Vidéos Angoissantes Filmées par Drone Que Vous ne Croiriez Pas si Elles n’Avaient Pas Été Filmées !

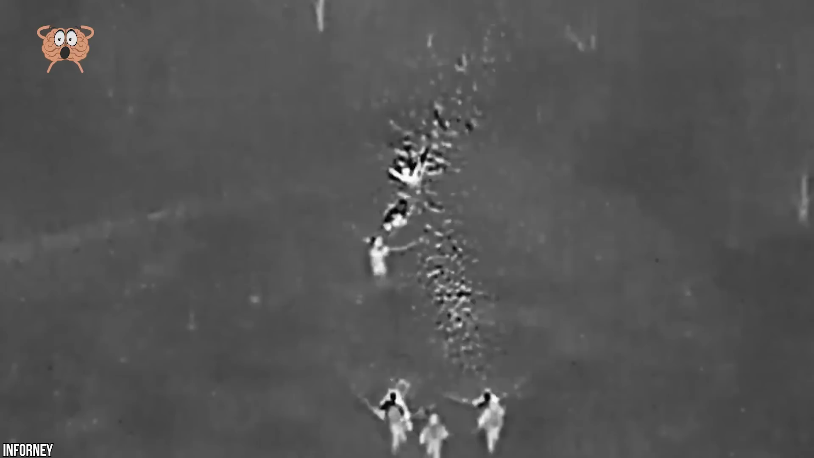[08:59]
Un drone a été envoyé dans des conditions brumeuses et a réussi à trouver l'homme disparu étendu le long de la rive aux premières heures du matin.
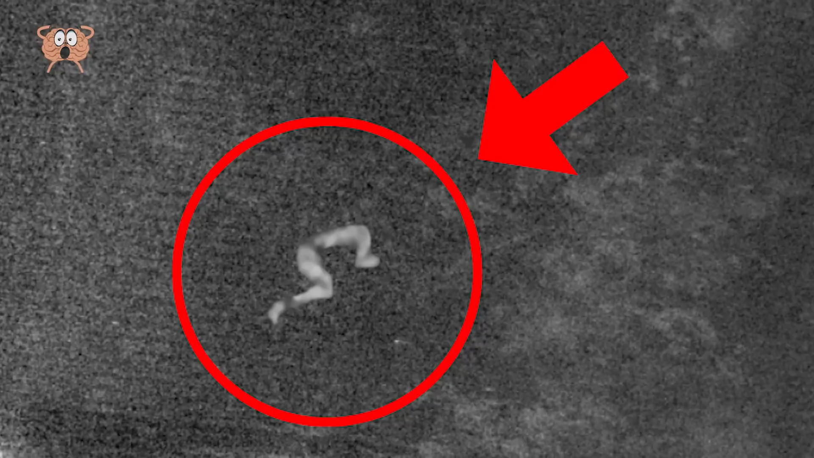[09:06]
Les images ont filmé la silhouette de l'homme recroquevillé dans l'attente des secours.